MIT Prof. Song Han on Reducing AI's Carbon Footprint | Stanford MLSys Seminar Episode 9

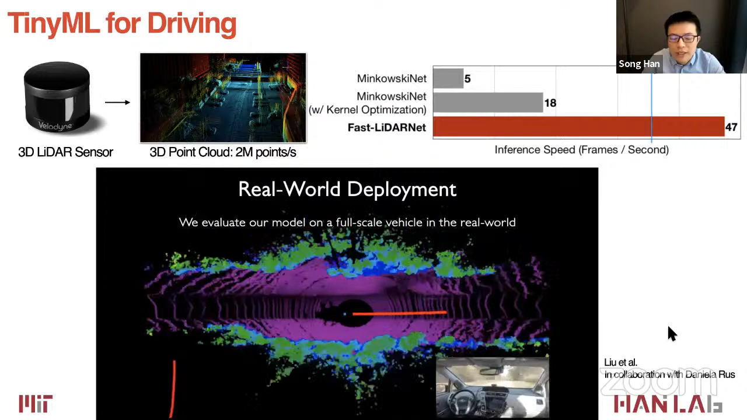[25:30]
MinColet runs 5 frames per second on the GPU. After our kernel optimization, it is 18 frames per second.
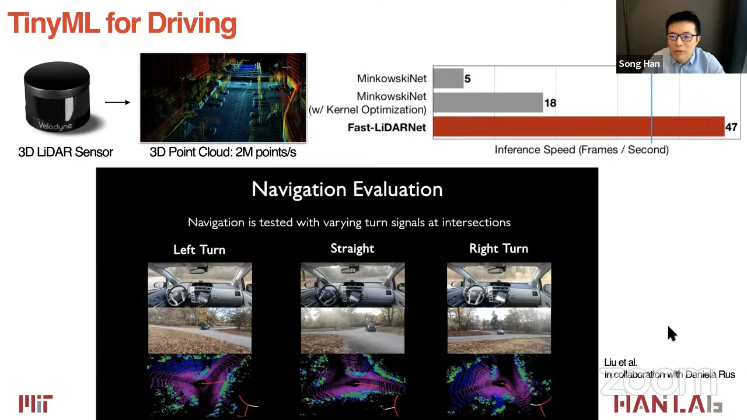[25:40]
Co-designed with our neural architecture search technique, it can run 40 frames per second. And finally, it can be deployed on real-time on a car, rather than only 5 frames per second, it cannot drive a car.
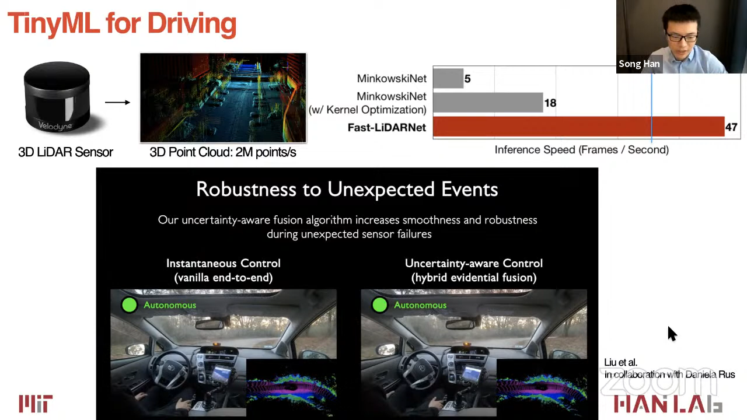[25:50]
And this is in collaboration with Danila Russ group, deployed our model on a real sized Toyota car.
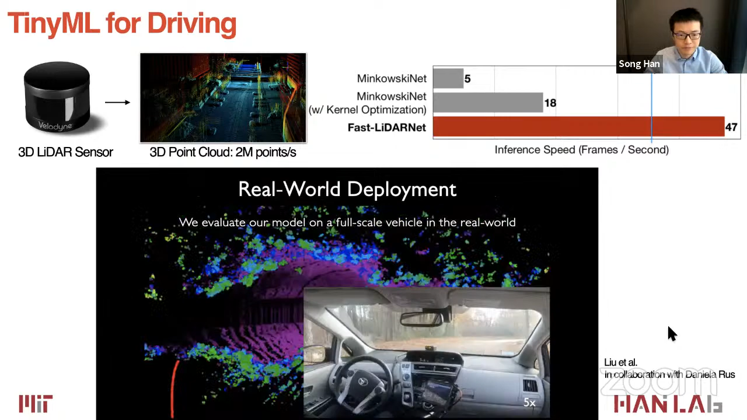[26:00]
Also, here's a demo for TinyML for point cloud, increasing the frame rate from 3.4 frames
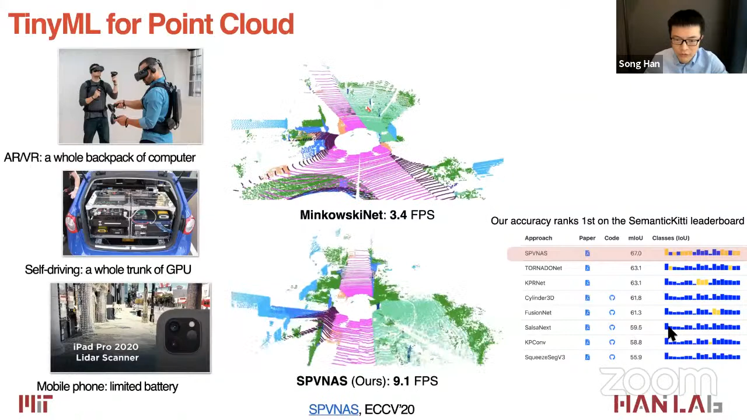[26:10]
per second to 9.1 frames per second for this segmentation task. Here are some more demos for TinyML for GANs.